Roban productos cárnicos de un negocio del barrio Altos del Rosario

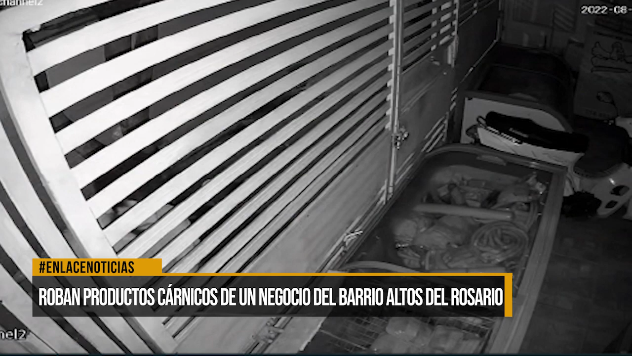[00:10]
El hurto se registró durante la madrugada de este jueves 11 de agosto, cuando un habitante de calle por entre las rejas del establecimiento extraía lo que a tientas lograba encontrar al paso de su mano.